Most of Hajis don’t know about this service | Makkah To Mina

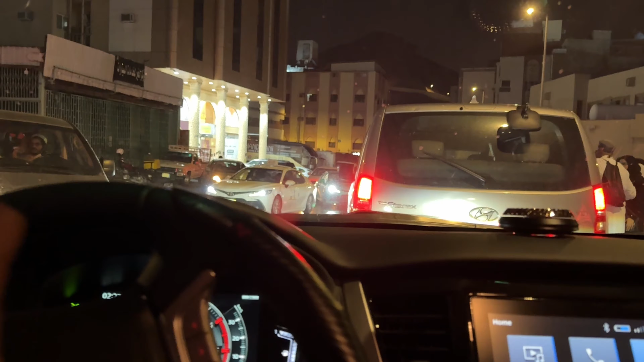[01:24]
پہنچ گئے ہیں یہاں پر گاڑی پارک کریں گے انشاءاللہ تھوڑا سا عزیزیہ کے طرف تھوڑا سا رش رہتا ہے پھر وہاں سے پھر وہی بس سرویس ہیں لازٹ